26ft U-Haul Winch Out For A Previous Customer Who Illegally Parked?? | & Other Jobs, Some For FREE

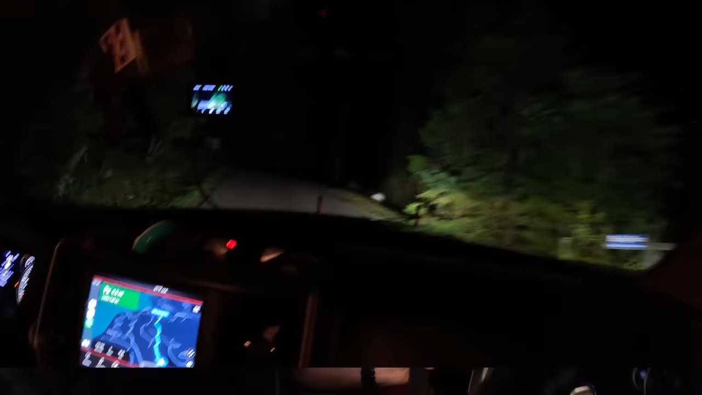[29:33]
Okay, guys. All in a night of fun. We just left the kids and grandma, I guess, getting her unstuck. Now we're over here on Sky Harbor. Got an F-250. I think that's what she said. Got a big truck that decided to take a corner too sharp, she says. She's taking all the blame, but I bet I get over here and the guy is driving. She did not know exactly where she was. She said, here's the address, but we're a turn before it or after it or something.
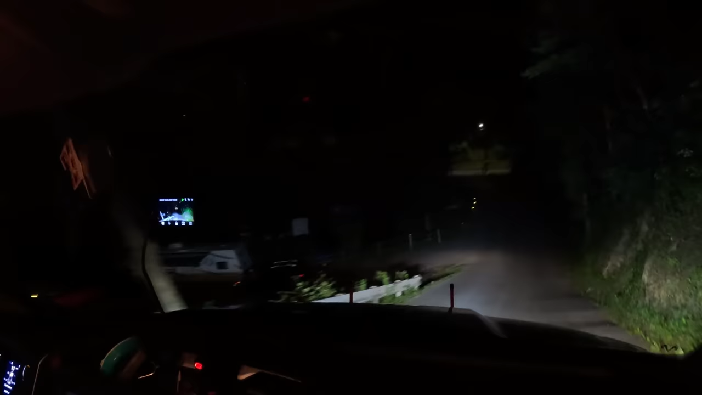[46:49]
And we are almost to the bottom of Sky Harbor. I'll probably head on back down. And hit the spur. I'm going to go right at the spur.